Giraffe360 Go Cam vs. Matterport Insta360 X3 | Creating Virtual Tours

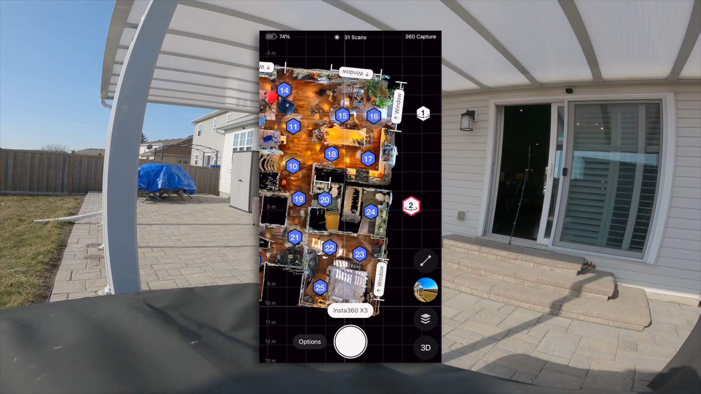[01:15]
But you can just switch over to taking a 360 panoramic instead of doing a scan.